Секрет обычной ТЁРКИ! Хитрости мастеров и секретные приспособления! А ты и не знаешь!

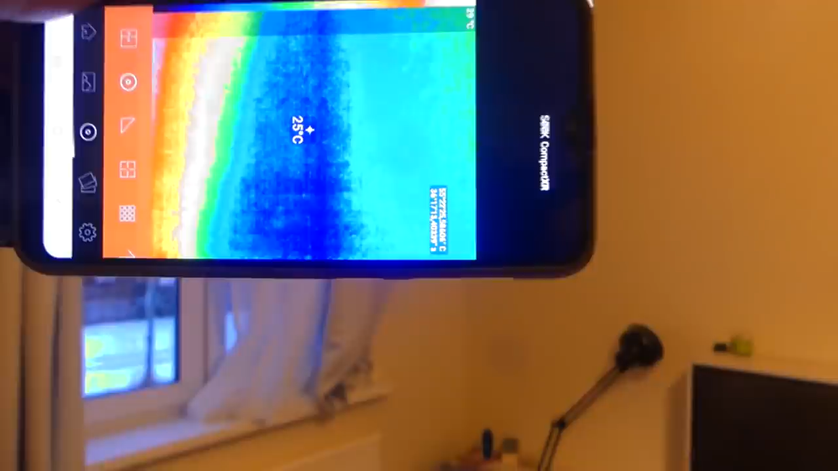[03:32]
On screen: spot 25°C
И нашли огромные участки промерзания дома с большими потерями тепла. Потом был процесс утепления фасада.
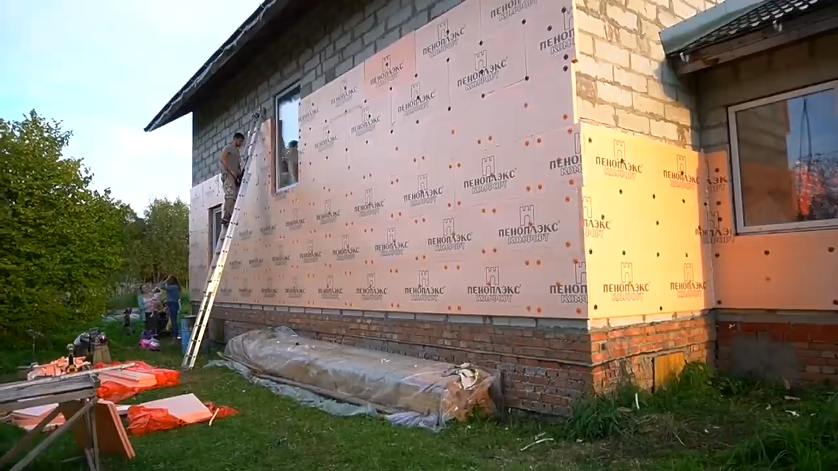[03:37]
Подробно рассказывали от А до Я, как выполняли все работы.
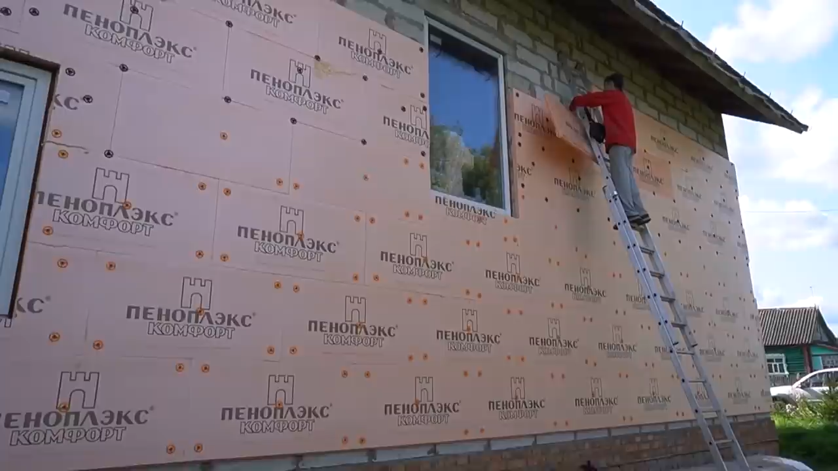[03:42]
И вот прошел год. И снова наступила зима.
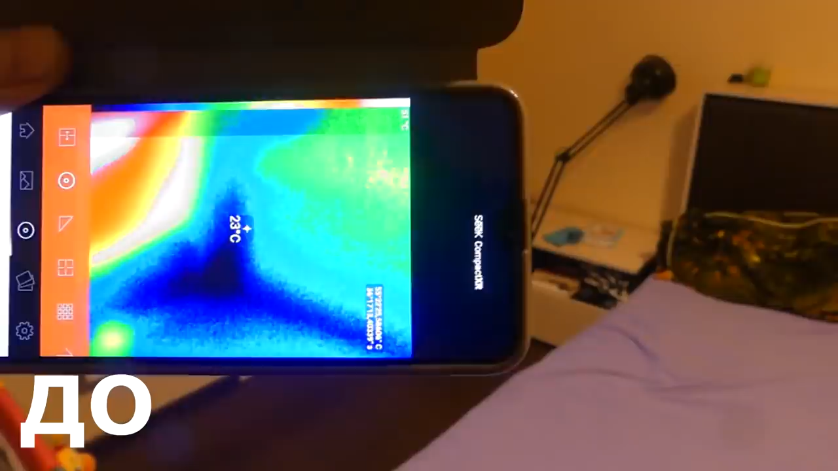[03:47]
On screen: spot 23°C
И мы сделали новые замеры тепловизора. По итогу мы получили хорошее утепление дома.
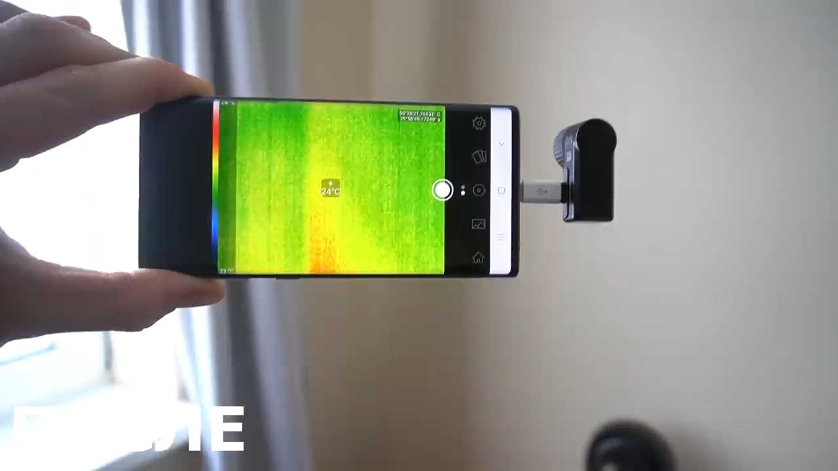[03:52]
On screen: spot 24°C
С утеплением в 50 мм пеноплексом перепад составил всего лишь 1-2 градуса.
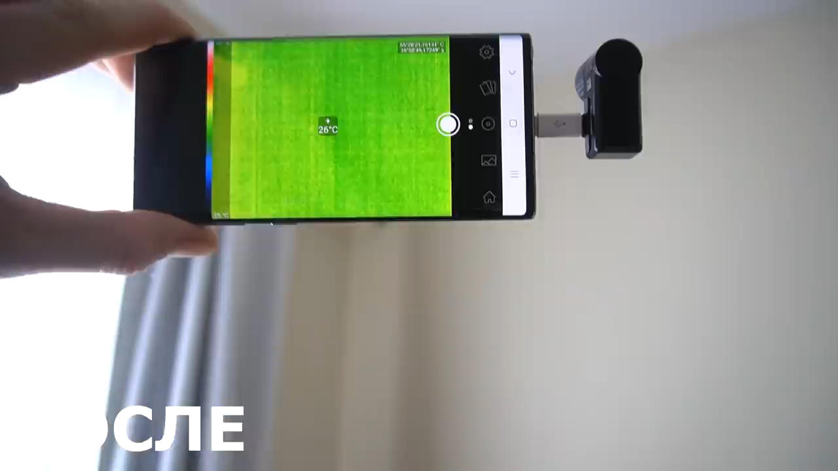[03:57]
On screen: spot 26°C
А без утепления было 7-9 градусов. Огромные потери тепла были над окнами.
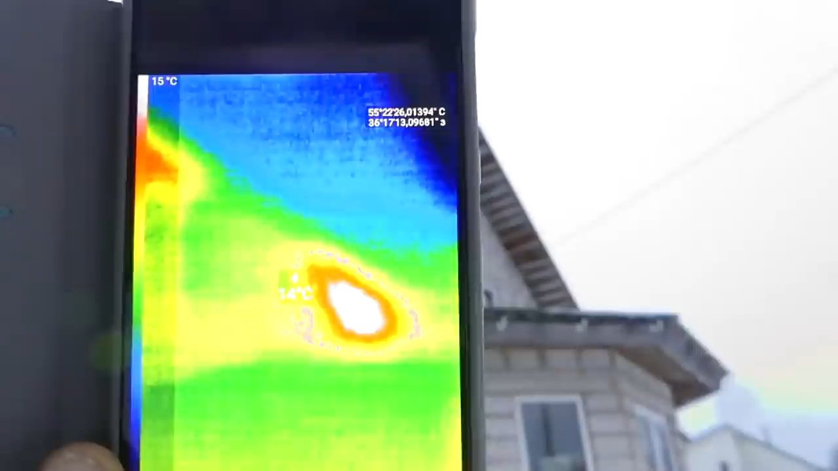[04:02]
On screen: scale top 15°C
А теперь их нет. Там сверху пропускало.
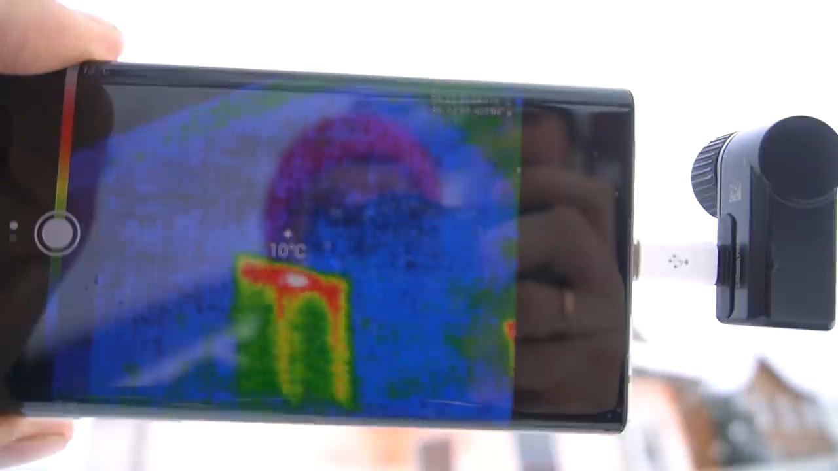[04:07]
А сейчас получается окно.
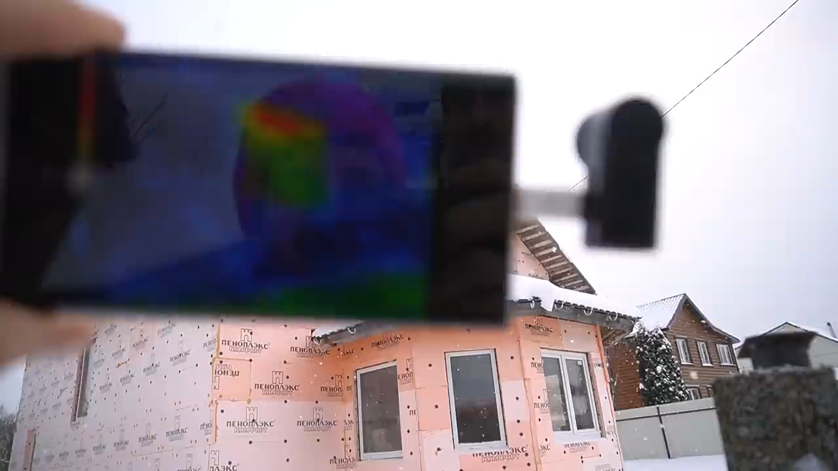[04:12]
Чисто само окно, да, раму. Ну то есть сосульки там я даже вижу.
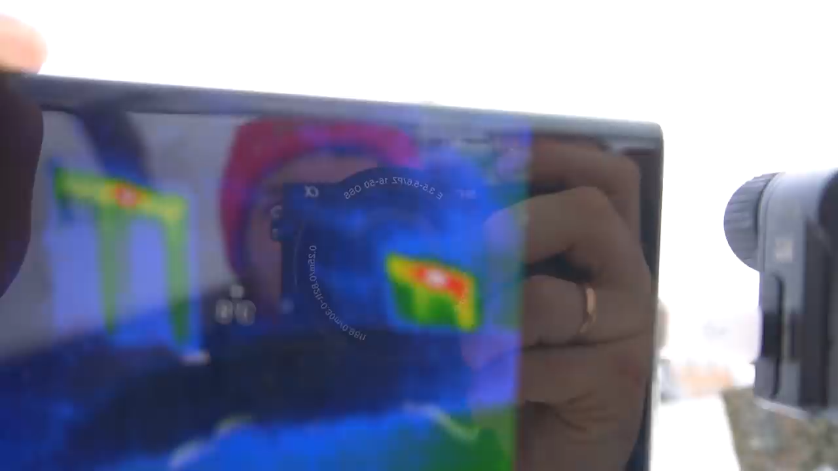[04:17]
Ага. То есть можешь отрегулировать окошко надо. Ага.